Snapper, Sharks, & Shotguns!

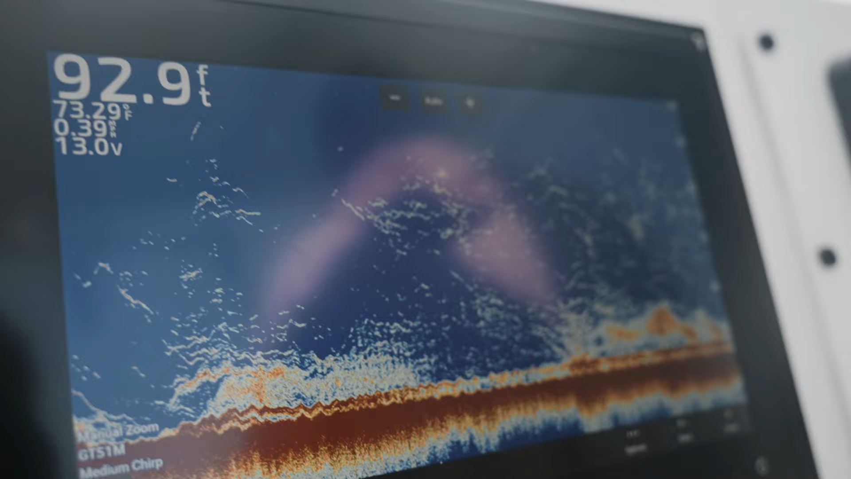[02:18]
On screen: depth 92.9 ft
Those are all mangrove snapper, and that's without any chum. It's a cradle for a boat that has like a, it's like a big, big boat that has a tender, like a yacht.